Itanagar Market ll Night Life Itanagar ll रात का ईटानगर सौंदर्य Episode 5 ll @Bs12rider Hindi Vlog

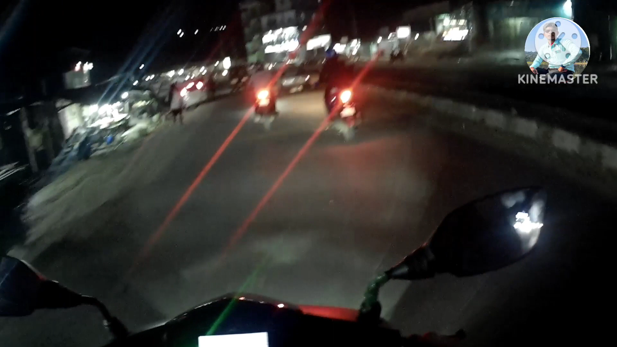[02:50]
अजैब आप आप फिसक्ट गया करा केंश्ट मौल्ट इंद्धव और सानगर करा है आप इस भी दिखियर रात का जो भी हुई है वह यह यह इना कर मार्केट तो इना कर जो तो रात का जो सिनारी है लाइटिंग है हुआ तो आप लोगों को सोरा गाइज दिखाते हैं तो बने रहे वीडियो के साथ बेंouver सुख्यारी हुआ झाली लो भी लो
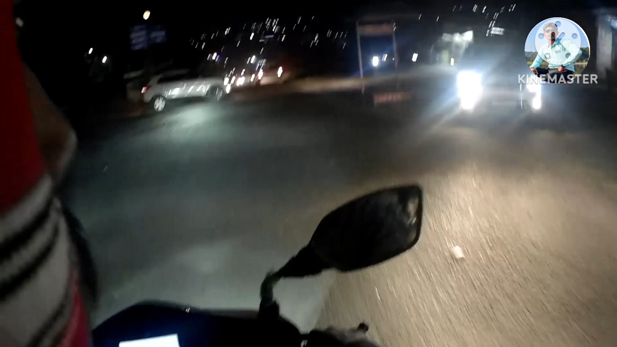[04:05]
के साथ लाइट के साथ बने रहे वीडियो के साथ काइज देखिए के रॉठ का जो इतानागर है जो पहर का जो परबटो पराप ऑपर जो घर होता है ना उसका लाइटिंग में इतना
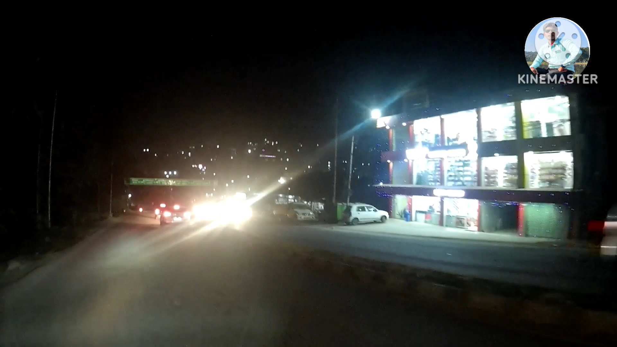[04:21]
लगता है जो आप लोगोह वीडियो में देखे हैं जो हमने को से देखा है इतना लगते है मतलब इतना सुंदर अजलो में दिल खुश होगा जाटाई यहाई दिछ बार जलनेट आ फेरां बसी
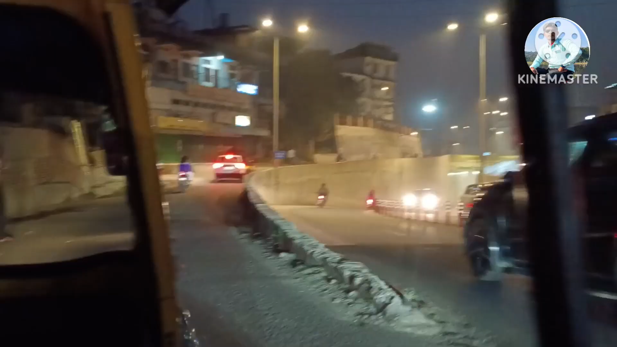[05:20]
Now, we are showing you from Tempo I mean, the view of the night in the room The view of the night is showing you, you can see this video क्यों के स्राद काई
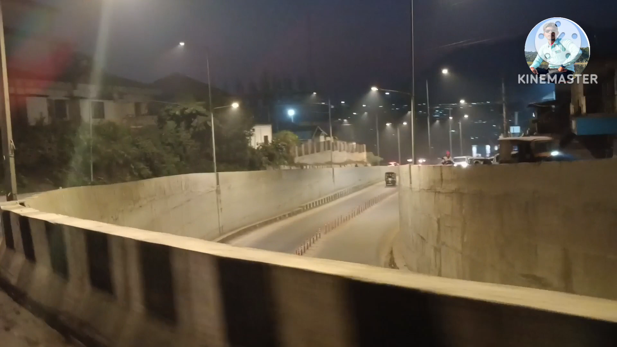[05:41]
अंडर गाउन जो रोड है बेंग तिनाली में तो गाइज आपको दिखाया यह से पहले वीडियो में तो
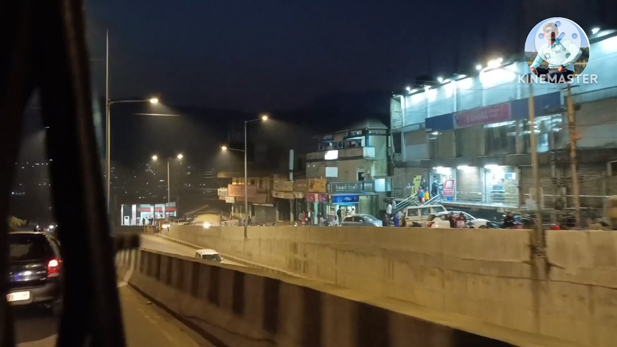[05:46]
यह है अंडर गाउन रोड तो यह हमने यह अंदर से हम लोग आया था इसके अंदर से